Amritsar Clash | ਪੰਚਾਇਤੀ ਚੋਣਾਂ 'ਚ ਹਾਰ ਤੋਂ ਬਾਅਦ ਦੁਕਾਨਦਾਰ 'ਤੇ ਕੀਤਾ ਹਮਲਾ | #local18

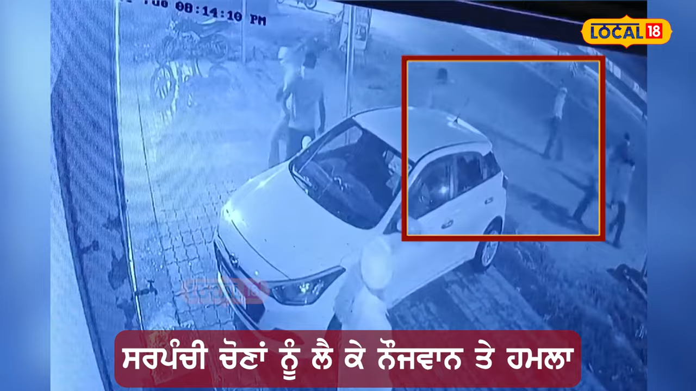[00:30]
दे विच कैद हो गई है उते ही उना दा कहना है कि लगातार उना नूँ फोन दे उते तमकिया मिल रही याने पर बावजूद इस दे हुन शरयाम आर्टो दास बदमाशा ने आके जदो